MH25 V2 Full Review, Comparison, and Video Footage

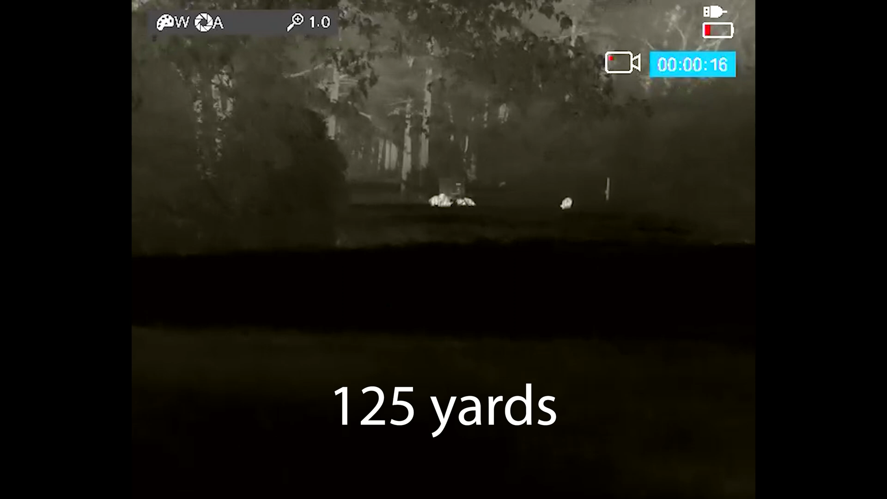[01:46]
As far as ID range you know this is going to be relative to who you talk to in my opinion on a coyote. 30 pound coyote. You're going to identify that at 350 yards maybe 400 under the right conditions.
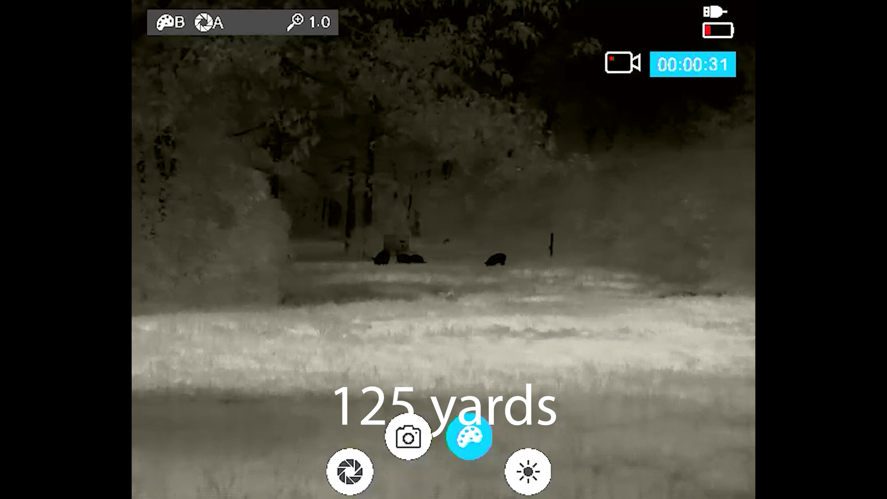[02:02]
So pretty good range out of that unit. As far as weight guys it's lightweight weighs about nine
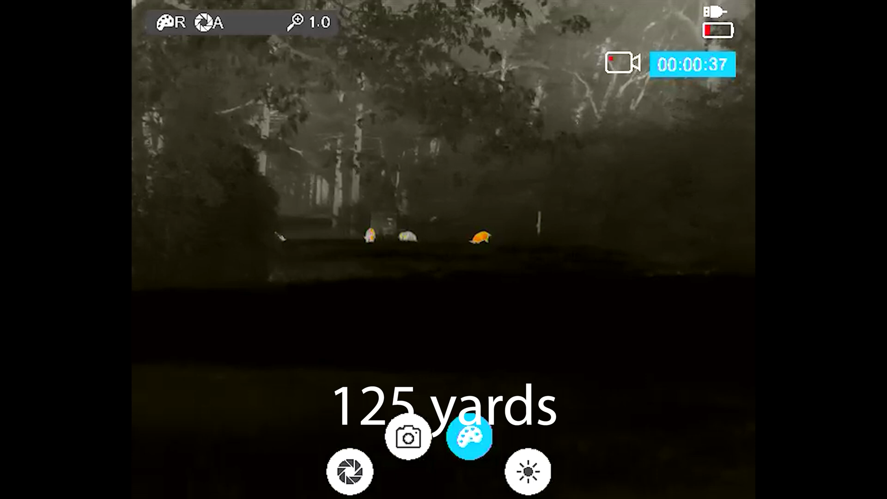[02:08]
ounces and it's running a sub 50 millikelvin sensor. So it's pretty much what most scopes are at today. We've got a few guys that are breaking down in that lower range sub 25 and lower.
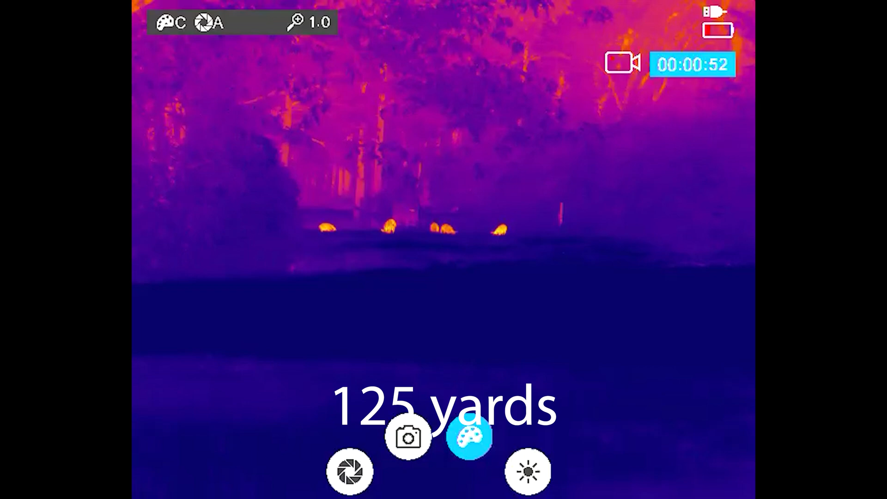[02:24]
So as far as magnification you're looking at a one power base magnification.
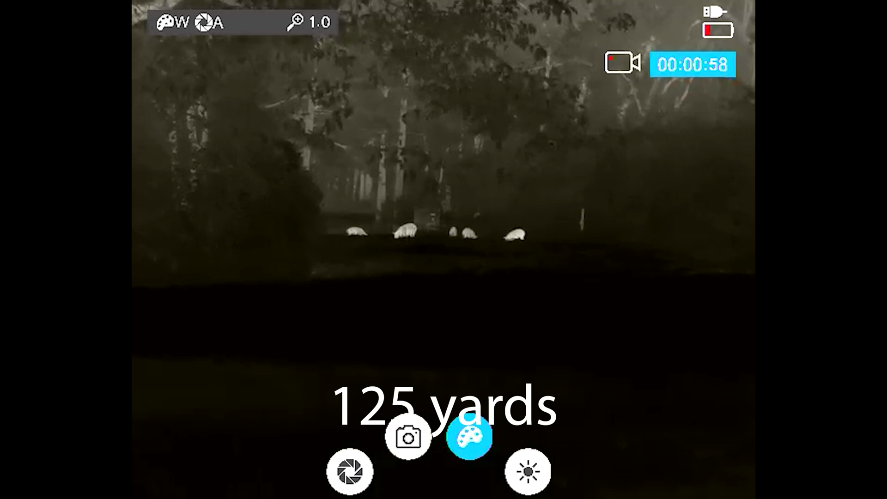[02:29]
It goes up to a four power.
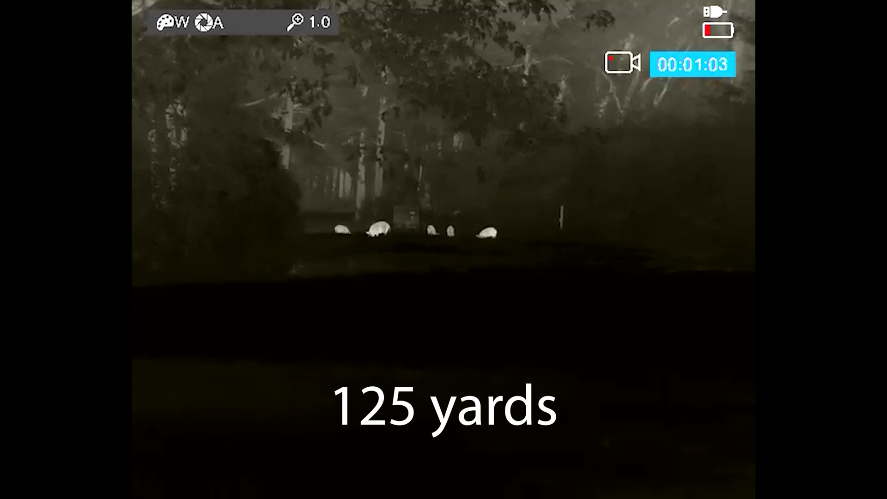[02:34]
We'll kind of go through that in a minute on the rotary dial. Color palettes.
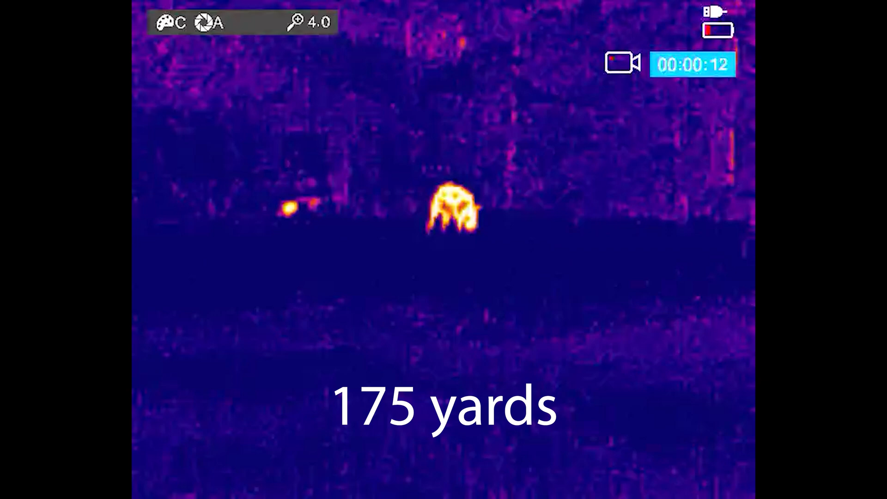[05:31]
your hunting partner could have a phone or tablet and see what you see through this monocular. Um, you can also pull the videos off and pull pictures off, uh, does take photos as well. Um, so let's get into a few other things here. Um, you know, worse as a handheld, it's very small, again, weighs nine ounces.
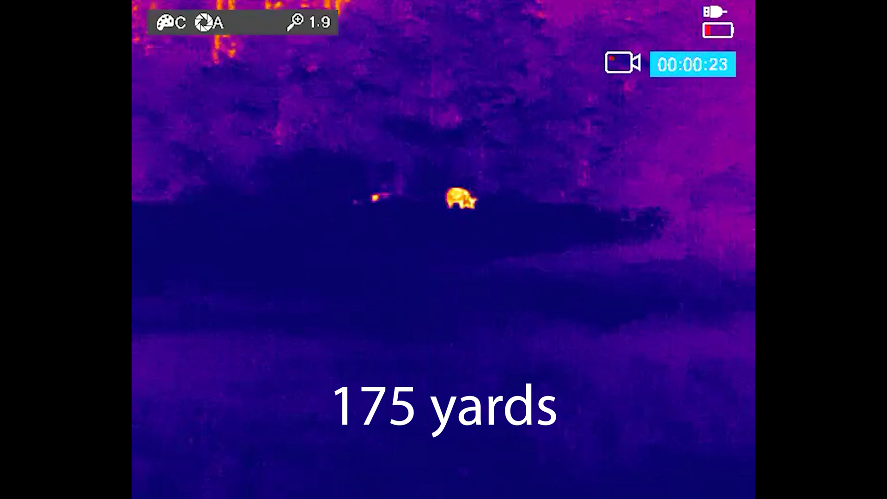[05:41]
Um, works pretty good as a handheld. If you wanted to put a lanyard on this, you know, wear it around your neck. Uh, that's an option. Uh, I think it works good on a helmet, man.
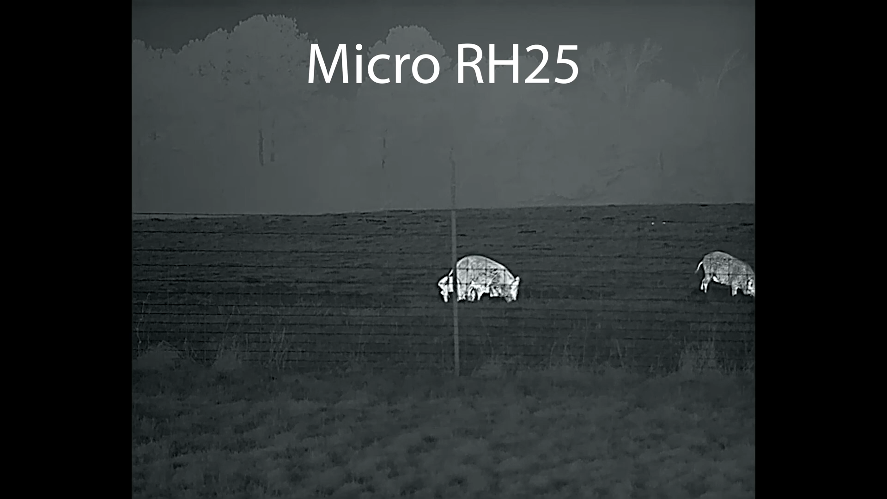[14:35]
The RH25 has a lot more features. The RH25 has a better picture image.
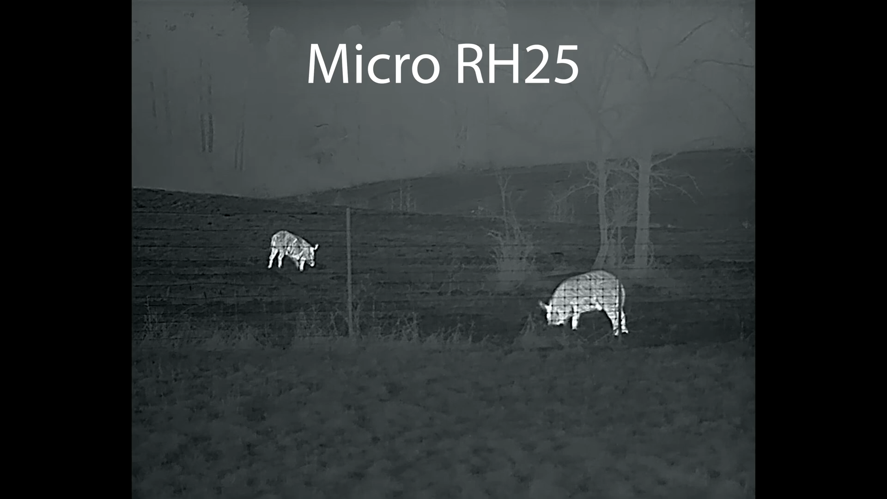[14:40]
Even though they're both 640 units, you have a lot better image than the RH25. I will throw some video up here, so hopefully you can see it,
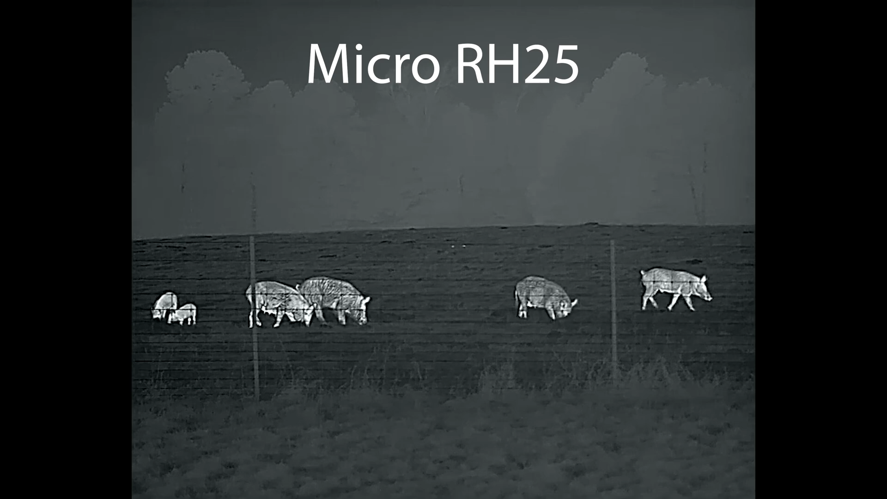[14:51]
and kind of get a comparison of how the RH25 looks. So, if you're interested in that, you can definitely call and talk to me about it, and we can discuss the differences between the two units.
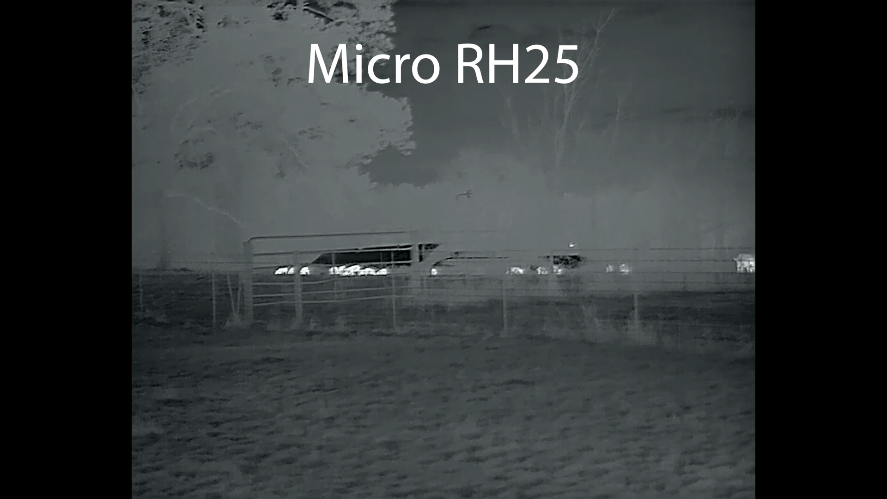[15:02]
I don't have one here in front of me at the time,